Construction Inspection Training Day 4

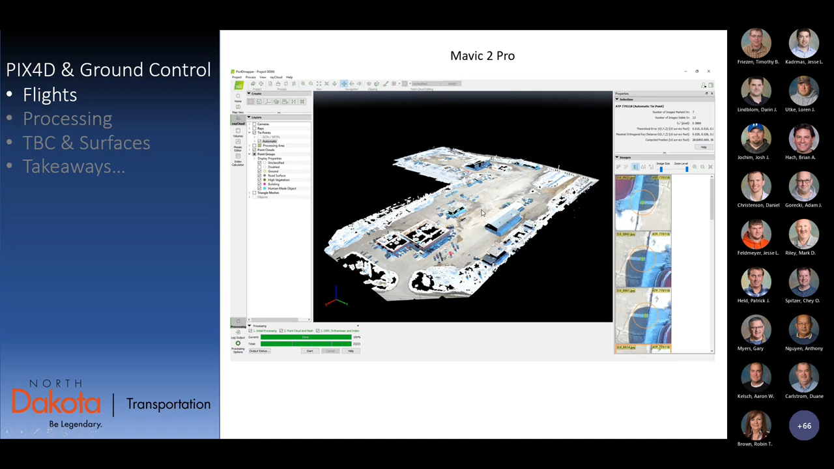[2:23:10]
This is, um, part of after processing what it came up with for the surface for the point cloud. One of the issues of using non RTK drones without point cloud, you can see on the right side of this picture, there is a heck of an arc in there. And while some surfaces may have vertical relief, our yard doesn't, there is a, there is a nice, uh, skew in our surface here, which I'll get back to again later.
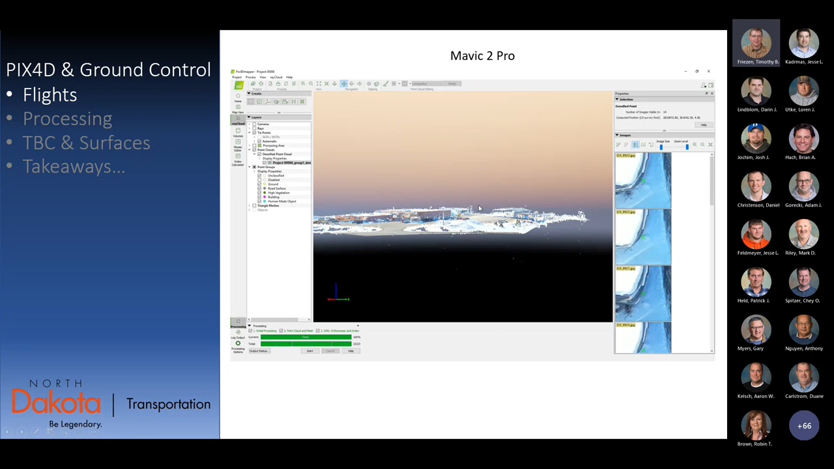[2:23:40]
So I flew the same area with the Mavic three, um, using DJI's built in software.
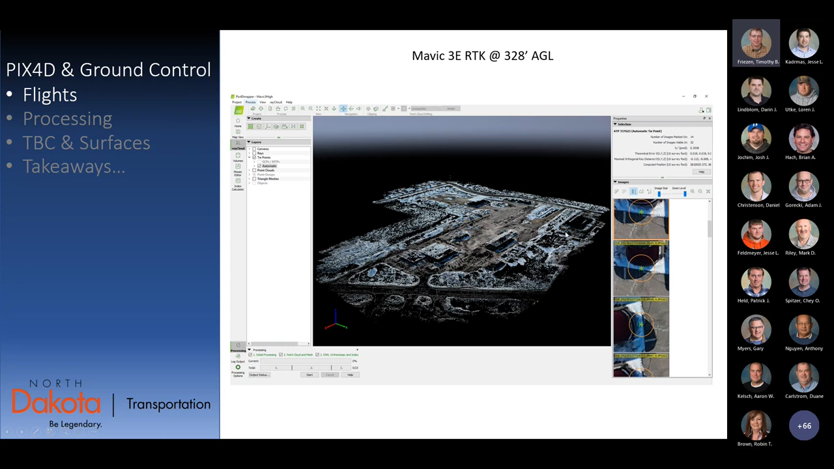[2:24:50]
still some dark areas where it wasn't able to do much, but they're pretty, you know, they're pretty sporadic. Overall, the image is very complete. And if you look at it from the side, you can see that it looks, you know, pretty flat, like the Red River Valley should look. Um, you can see in the back corner there, um, kind of the edge of the imagery got a little wonky. That's kind of a testament to when you're, when you're flying an area,
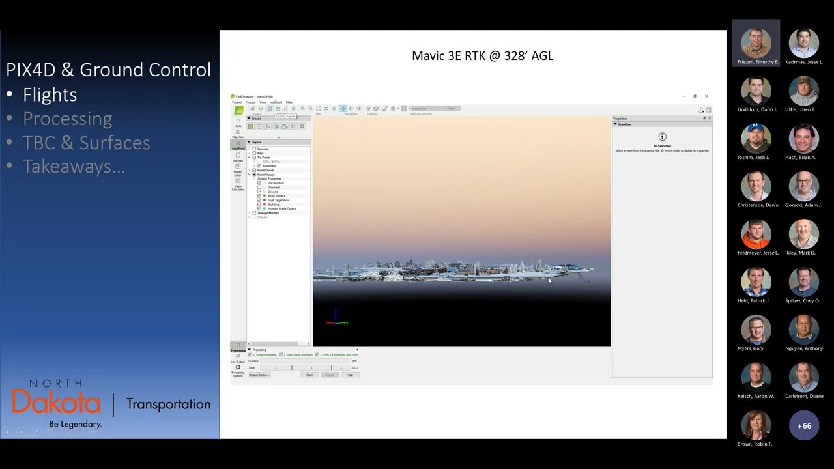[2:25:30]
make sure you're flying past the extents you want so that you can trim off the edges and anything like that would be trimmed out versus having part of your surface be compromised. So to get to those points, um, you go, just go into PIX4D,
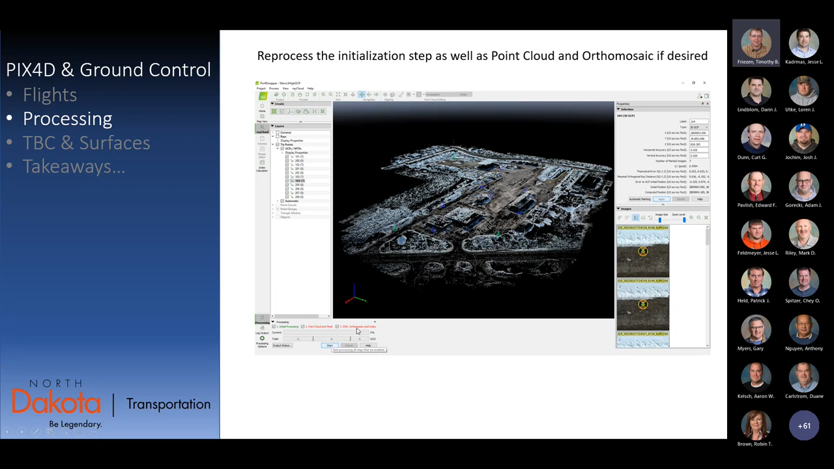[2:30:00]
On the lower left, you can see where you have your processing options for initial processing point cloud, which you need for your surface or the third step would be orthomosaic. If you want to put it into micro station, reference it into micro station or something like that. Um, since you selected more ground control, you have to re run the initial, select your other tune, click go.
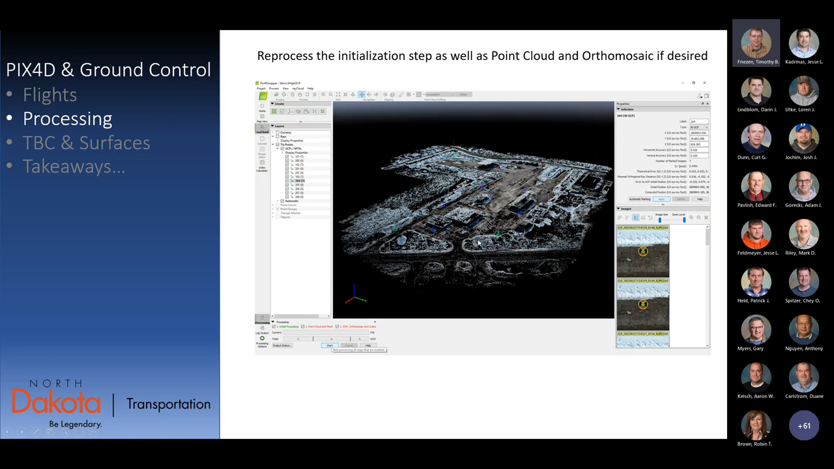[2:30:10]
And at that point you get your outputs. Um. In picks 4d, you can just measure piles straight out of there pretty easily and you can. Um, but if you want to do incorporate your flight data with any ground survey you've done. You need to bring it into micro station or TBC prefer. I prefer TBC, but here it looks like a picture, but this is actually hundreds of thousands of colorized points.
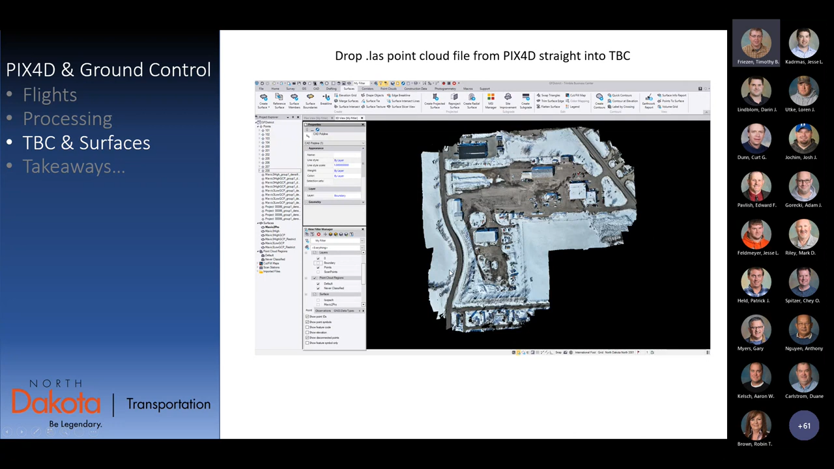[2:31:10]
So what I did is I drew a boundary. You know. So I clipped off the edges. I drew a boundary of our district yard. To kind of just limit to the area I'm concerned with. And created a surface out of that point cloud. And this is the Mavic 2 pro surface. Um, no ground control. Horizontally it looks real nice. Um, it is shifted a little bit. It's shifted looks to me by about eight feet. Again, there's no ground control. It's I mean, that's going to be kind of expected.
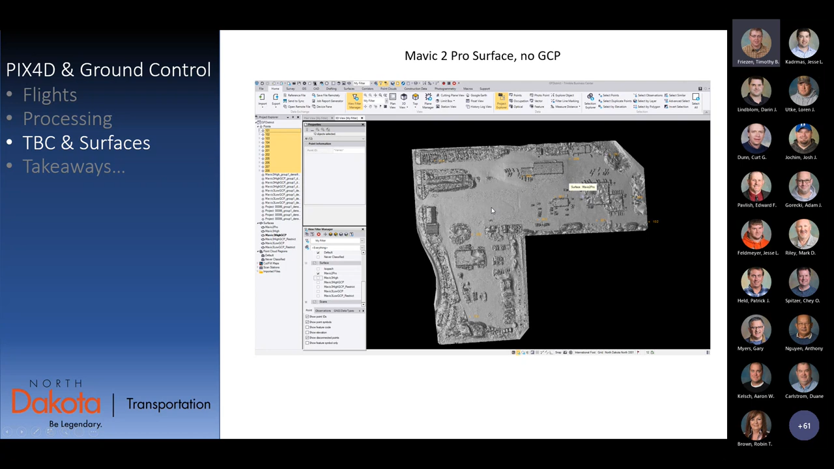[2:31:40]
That's why I'm showing what can happen. It's it looks good and it's real close, but not really close enough. Um. I know it's kind of small, but the elevations varied that from the surface to my control points varied anywhere as much by 811 to 832 ish feet over 11 points.
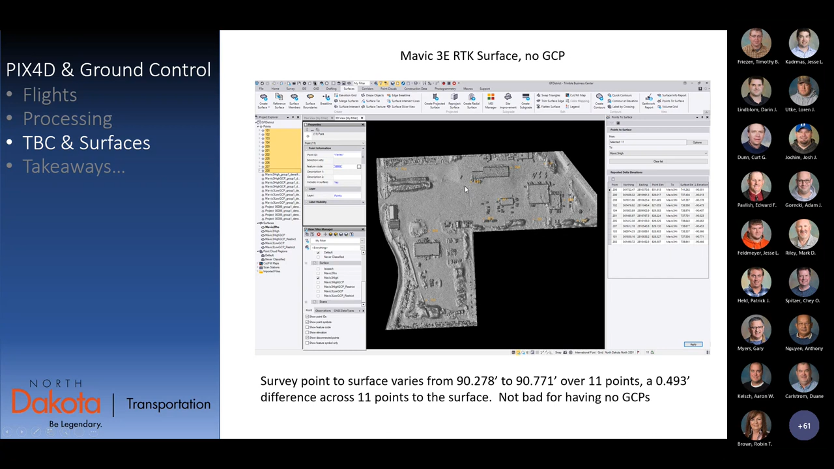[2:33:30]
So, I mean, it's, that would be pretty useful for area measurements or, you know, most volume measurements like piles without any ground control. So then if you add the ground control points, I was able to get my surface and that was the same data. All I did was pick four of those points, one in each corner as ground control. The surface varied from 500s high to 1500s low of the, of the points, which over six points averaged out to about 300s. Um, generating a surface with a, an average error or a mean error of 300s per
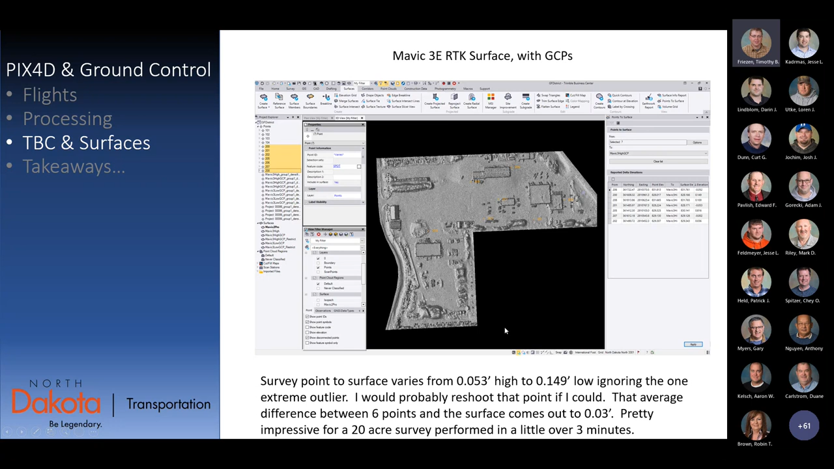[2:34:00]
point in a 20 acre survey in three minutes is, is pretty impressive in my opinion. I was, I was, I was very happy with that. Um, as far as quality control, I shot 11 points.